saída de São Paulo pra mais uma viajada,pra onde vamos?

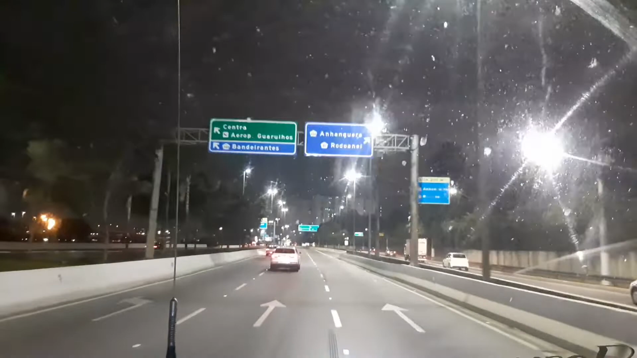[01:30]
Anhanguera. Pegar aí sentido Anhanguera, Rodoanel. Como eu falei pra vocês aí, galera, semana passada aí nós ficamos meio afastados aí dos vídeos aí, porque também não trabalhei na semana passada. A gente fez aquele contrato lá, fomos buscar a mudança lá em Minas, São João, né, Pomuceno.
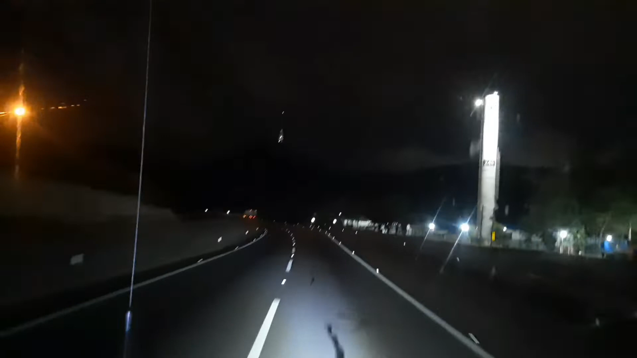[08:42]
Piscando lá, ó. Essas antenas podia enfeitar ela, né, meu? Botar umas luzes aí, representar o Natal aí, o fim de ano. Deixar a antena mais. Agora na Paulista eles costumam. Aquelas antenas das rádios lá, eles costumam dar uma enfeitada, fica bonito pra caramba. Aqui do lado aqui, galera, tá o SBT. Aí tem a depósito da Jequiti aqui, ó, centro de distribuição.
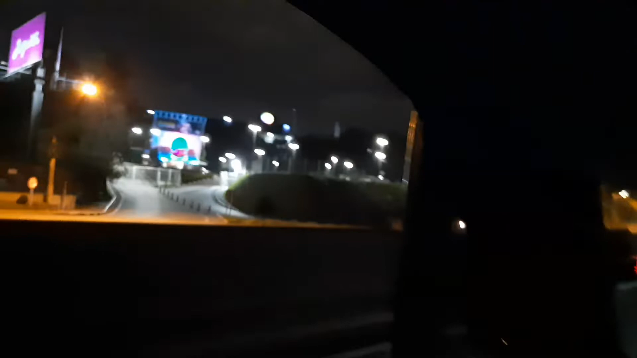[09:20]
Aí é o SBT, ó. Sistema Brasileiro de Televisão.
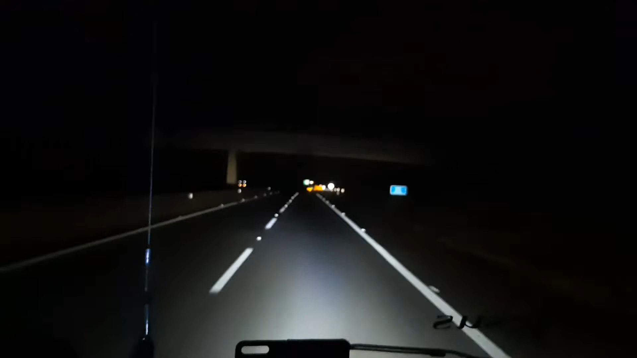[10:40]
Ter o que aí? Os pessoal estão fazendo a manutenção aí, tem uns carros piscando ali. Metros, Washington Luiz, Cordeirópolis, São José do Rio Preto. Os caras estão arrumando aí, ó, o poste aí, ó.